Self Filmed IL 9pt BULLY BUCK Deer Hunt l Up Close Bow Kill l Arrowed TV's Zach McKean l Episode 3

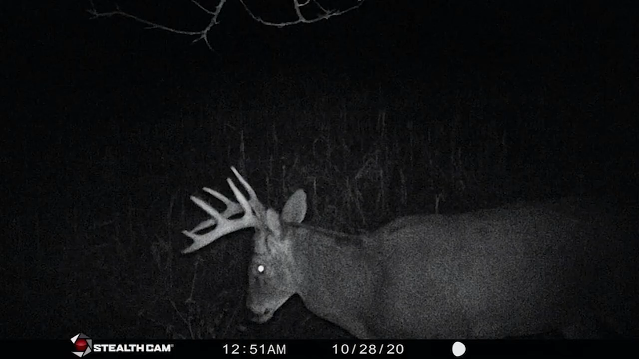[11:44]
He was the bully buck of the farm. He was the bully buck of the farm. And it was good to take him off. And super proud of him.